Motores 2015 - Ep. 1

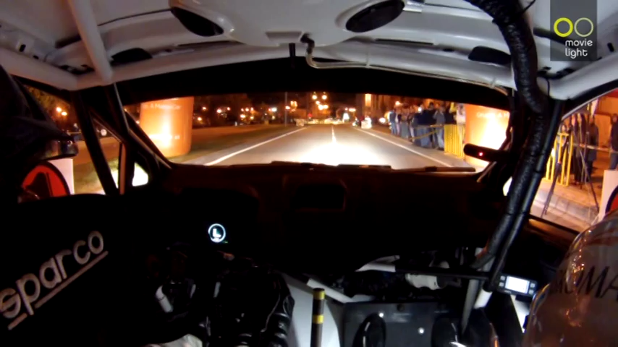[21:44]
Vamos, 200 para a rotunda. As contas finais do Campeonato Nacional de Rally acabaram por ser feitas em Castelo Branco. E este é o carro de João Barros, depois de ter sido o segundo mais rápido na primeira especial da segunda etapa, a passagem por Alvo e de Tabeira.